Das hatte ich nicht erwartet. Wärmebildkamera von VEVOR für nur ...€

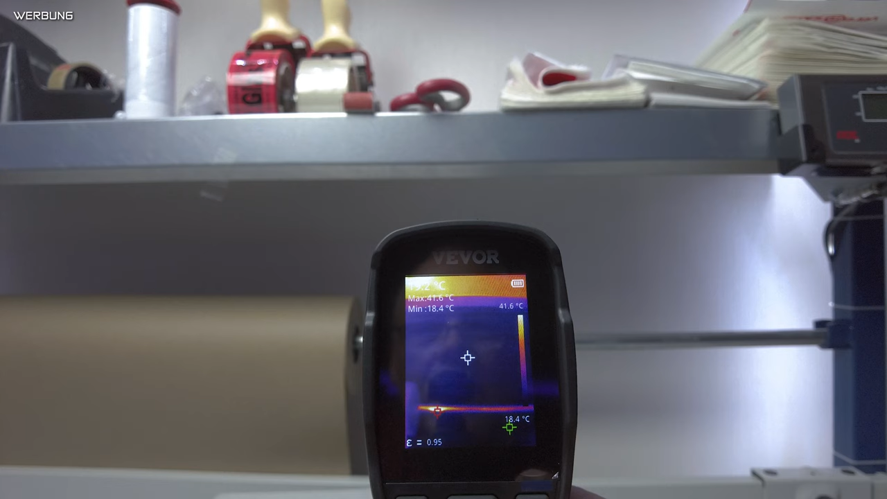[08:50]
On screen: max 41.6°C, min 18.4°C, scale top 41.6°C
Unten rechts sehen wir immer die Temperatur, die sich gerade in dem Raum befindet, beziehungsweise die wir in einem Raum haben,